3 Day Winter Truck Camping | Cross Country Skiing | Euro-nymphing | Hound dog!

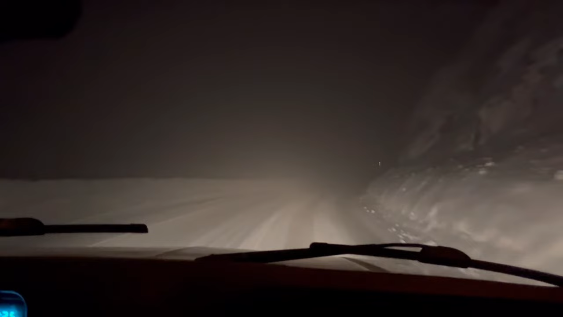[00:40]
all right so there's some kind of fog warning we just crossed the pass snowing it's really foggy yeah we're going downhill so a little excitement so we just pulled off just to kind of take a breather